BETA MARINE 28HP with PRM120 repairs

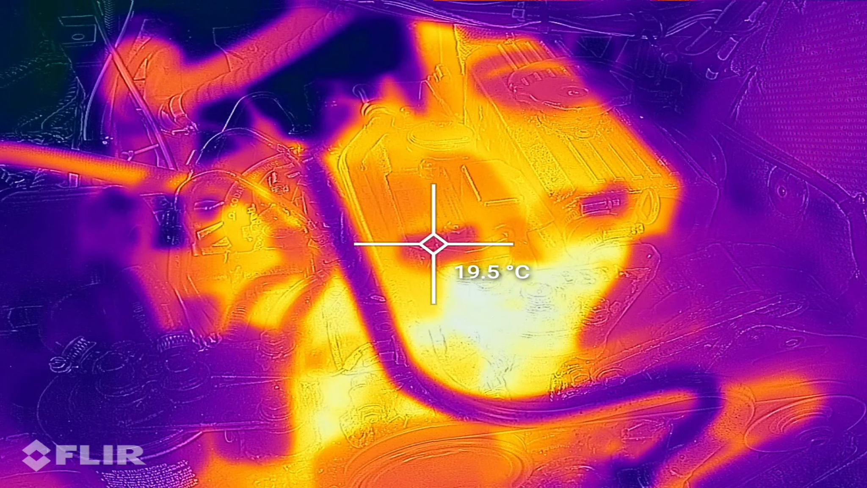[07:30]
On screen: spot 19.5°C
That's the oil filler cap, I think. Yes, it is, yeah. Thermostat housing saying 68 on each 70.
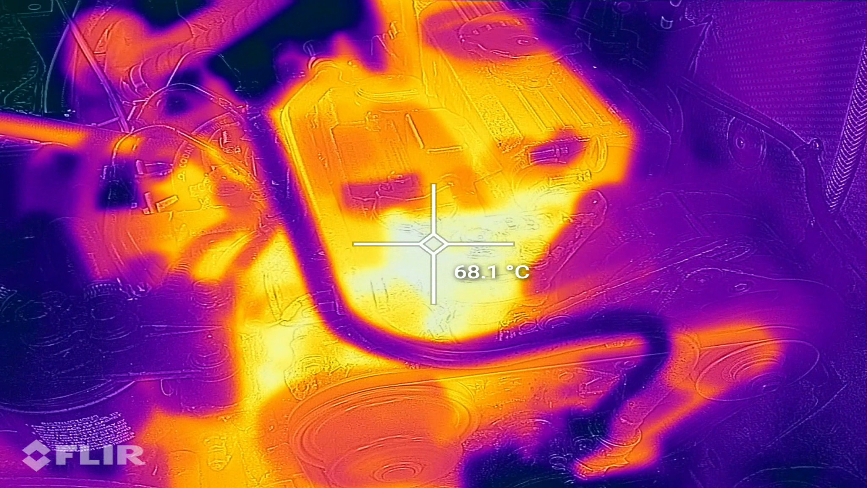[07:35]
On screen: spot 68.1°C
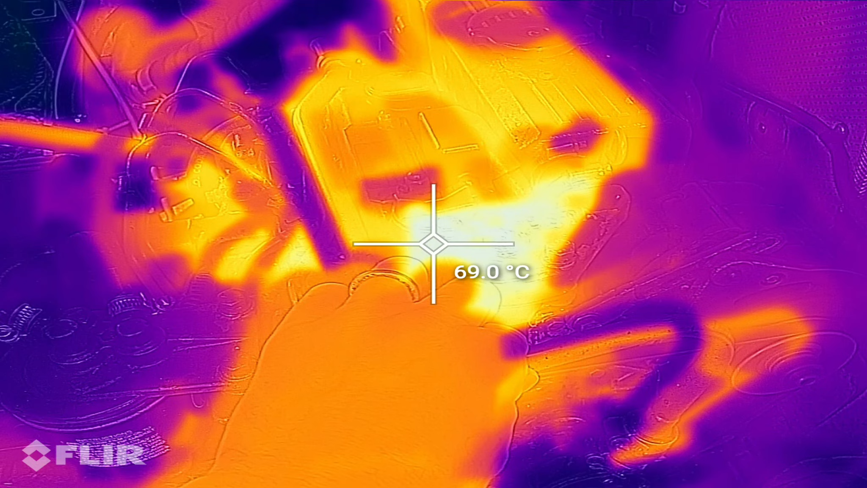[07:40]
On screen: spot 69.0°C
That might be cool.
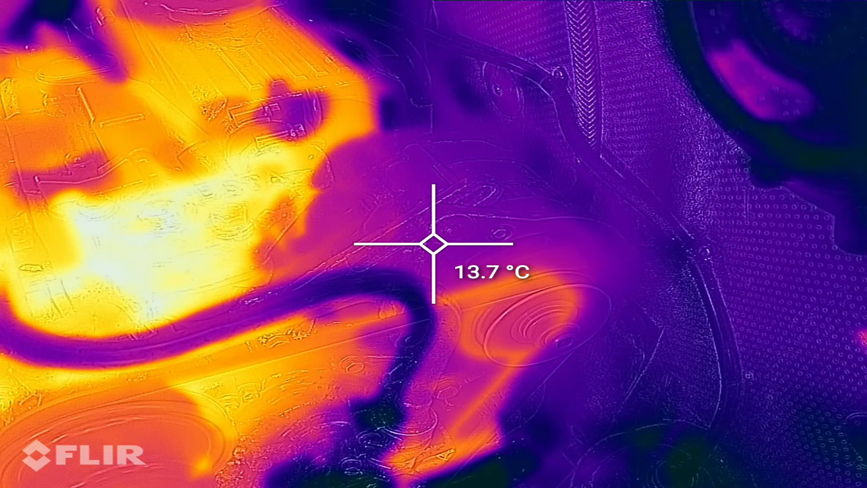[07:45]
On screen: spot 13.7°C
Doesn't look to me like the alternator is doing much work, it's cold still. Same with the other one as well.
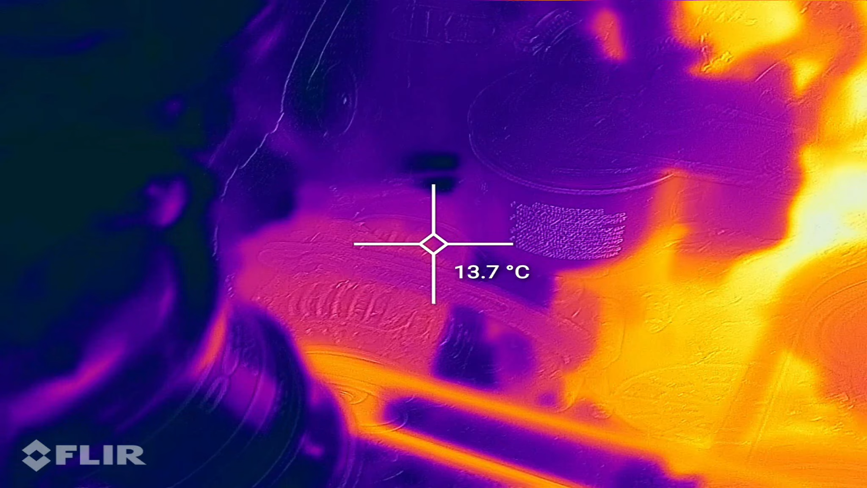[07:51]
On screen: spot 13.7°C
Right, the engine itself is warming up nicely.
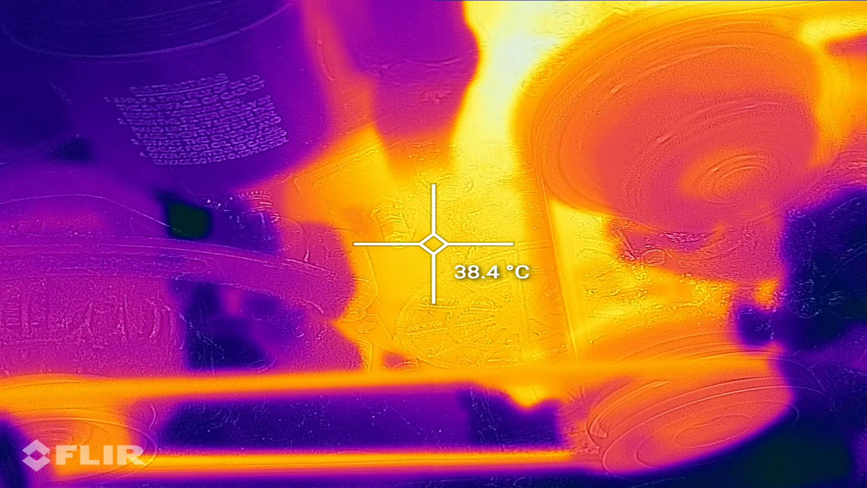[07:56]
On screen: spot 38.4°C
We've got a hot spot on the block there.
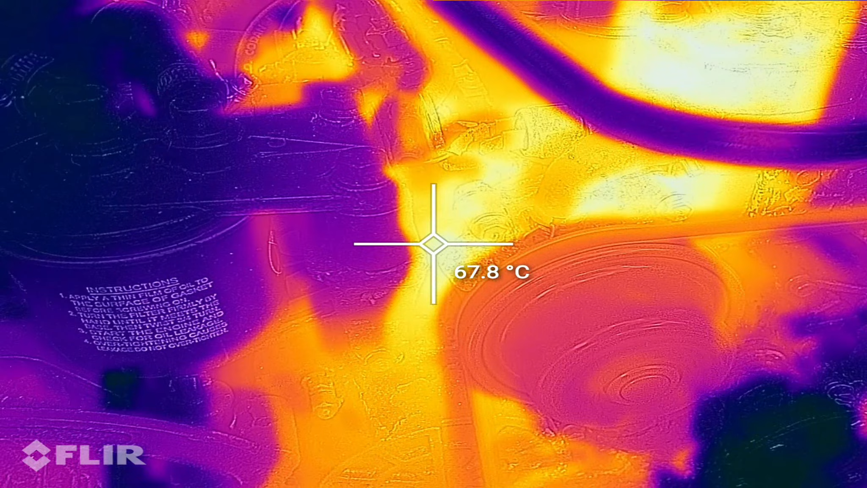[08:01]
On screen: spot 67.8°C
Just in the back of the
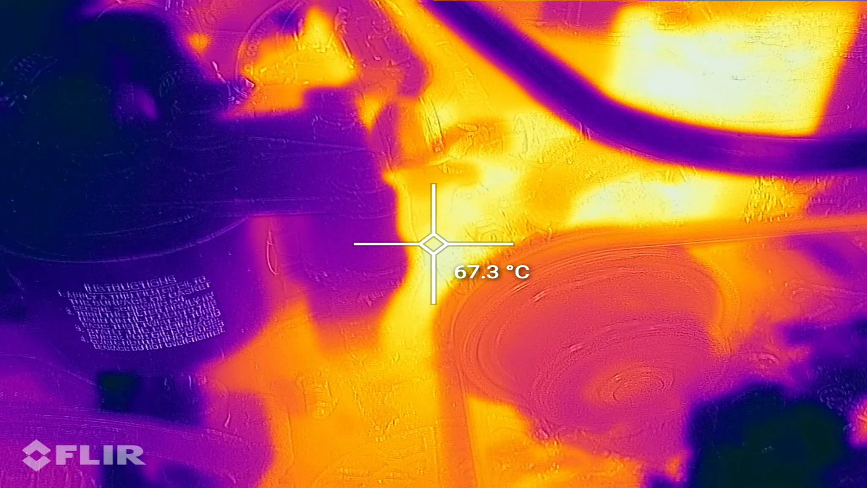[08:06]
On screen: spot 67.3°C
centrifugal circulation pump, which is the main cooling pump for the engine.
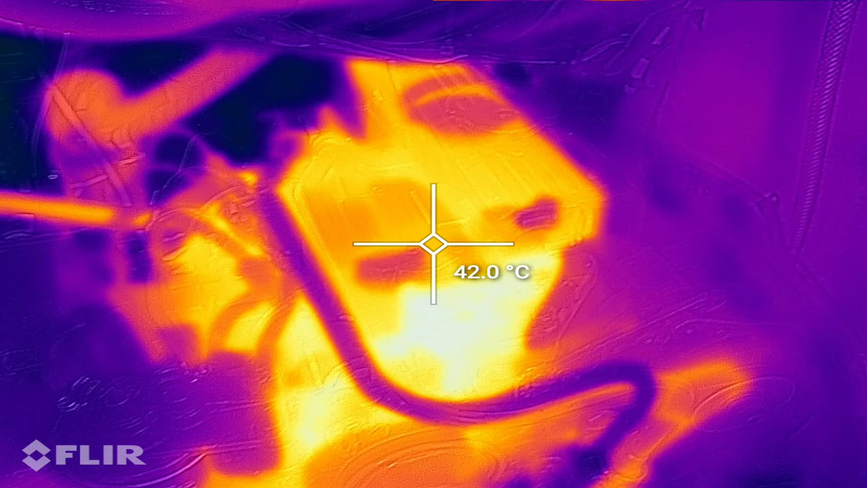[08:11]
On screen: spot 42.0°C
The raw water pump is still cold, that'll be taking cold water from the river.